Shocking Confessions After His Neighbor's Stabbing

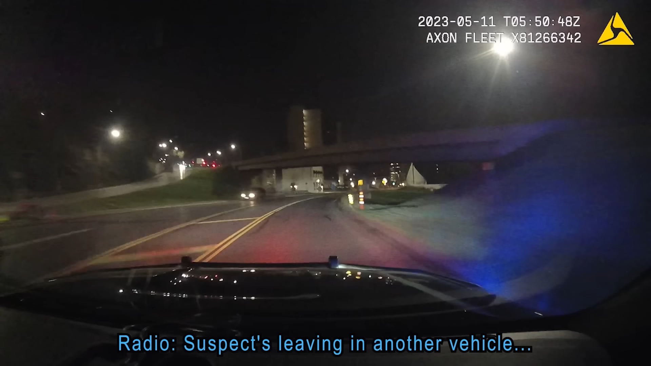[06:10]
They were passing her in no-help caps. Of course, another vehicle.
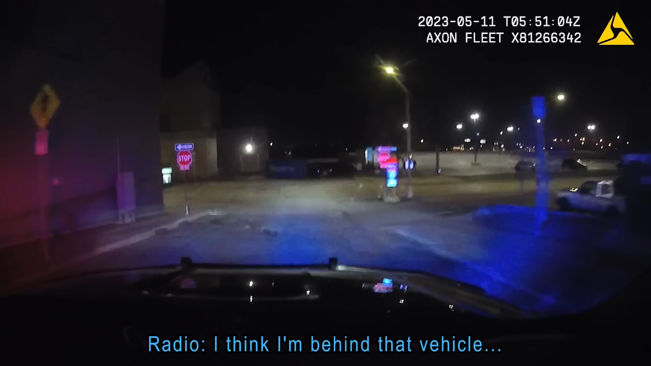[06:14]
I think I'm behind that vehicle on the visage going north on the 35. 10-4.
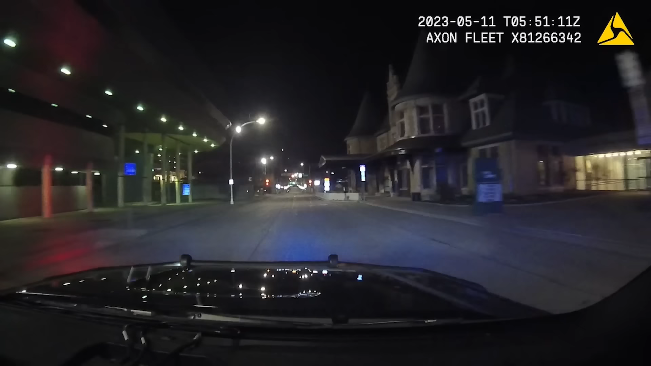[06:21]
Yeah, there was a bystander pointing towards the viaduct. Where are you at, 4-7?
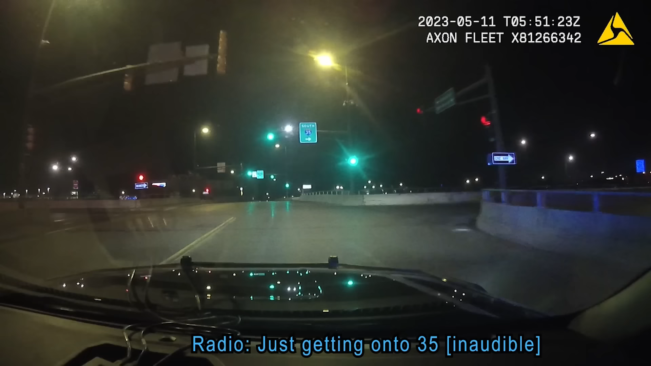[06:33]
Just getting on the 35 going into this hole. 10-4. 3-5 will be with 4-7 if people want to do this.
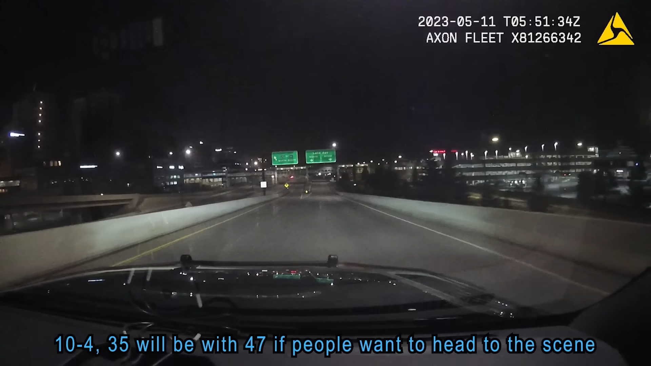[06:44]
That's your headlight. 4-7. That looks like an affirmative northbound I-35.